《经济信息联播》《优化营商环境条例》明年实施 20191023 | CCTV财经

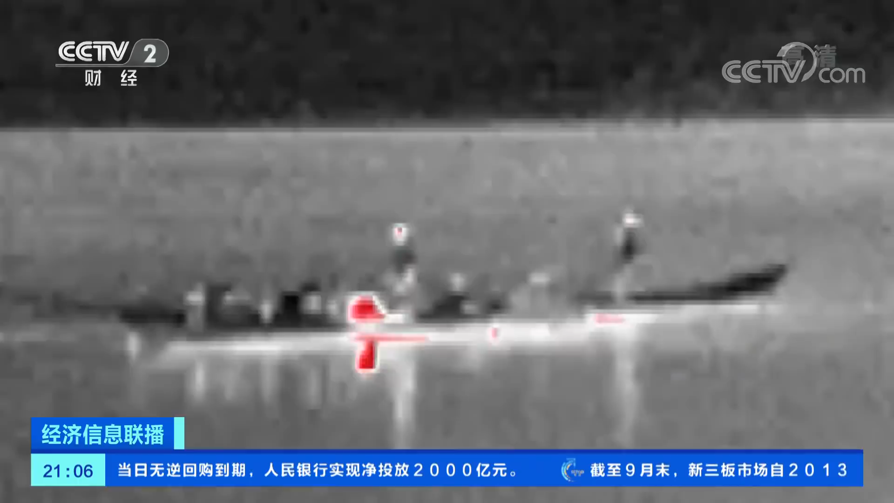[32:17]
记者看到电捕鱼船以两艘为一组一艘船承载发电
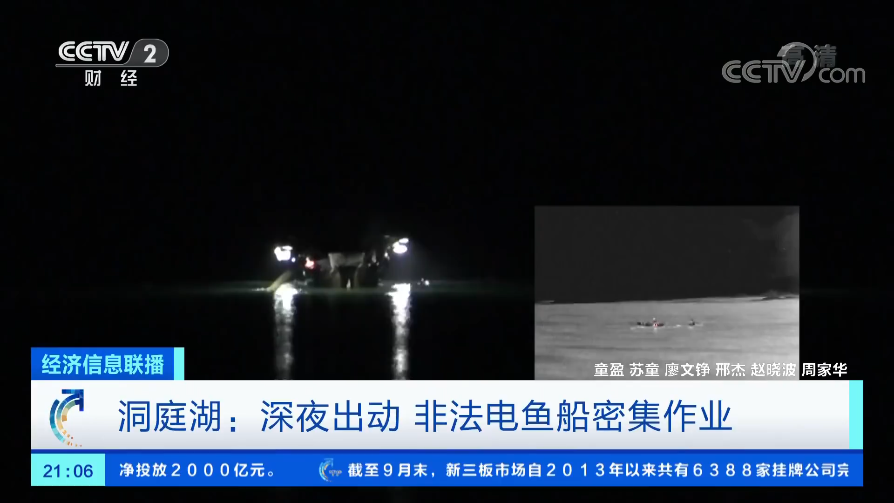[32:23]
机电捕鱼者向江中投掷两根带着电线的竹竿而另一艘船则负责捕捞